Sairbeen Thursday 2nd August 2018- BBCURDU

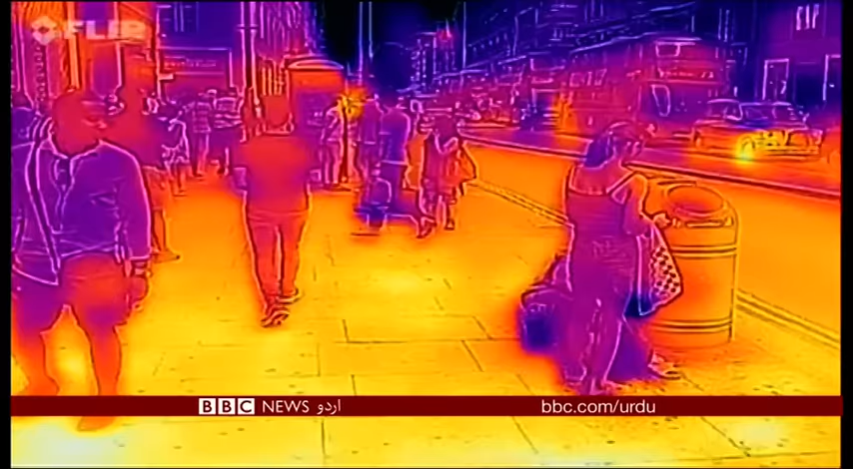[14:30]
لندن کی شارہوں پر شدید گرمی تھرمل کیمرے کی ان تصاویر میں زمین سے پھوپتی گرمی کو پیلا رنگ ظاہر کر رہا ہے لیکن ذرا پانی کی سبیل
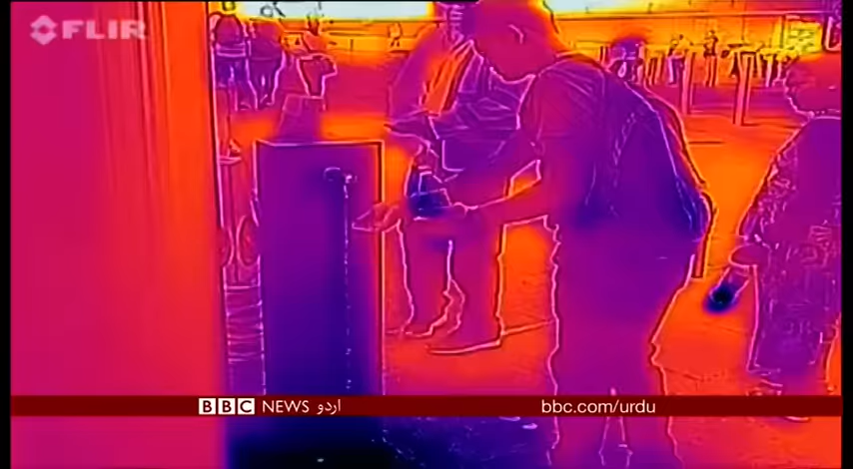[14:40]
پر یا درختوں اور عمارتوں کی چھاؤں پر نظر
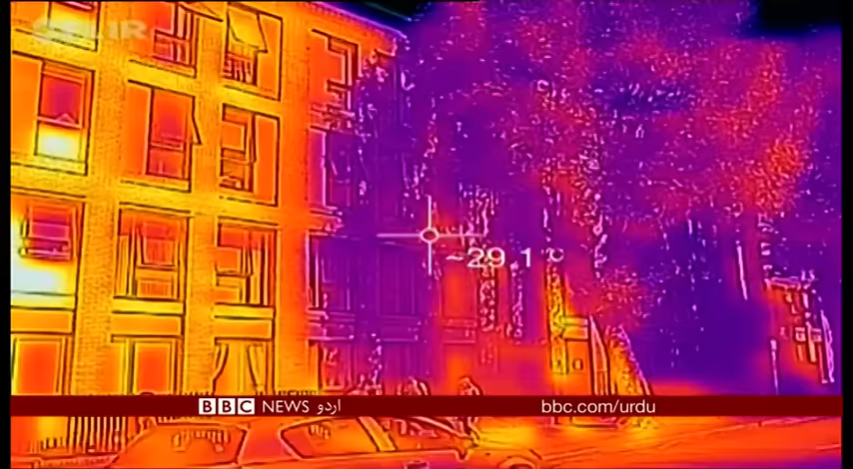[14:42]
ڈالیں کہ جہاں سائے میں درجہ حرارت دس سینٹی گریٹ تک کم ہے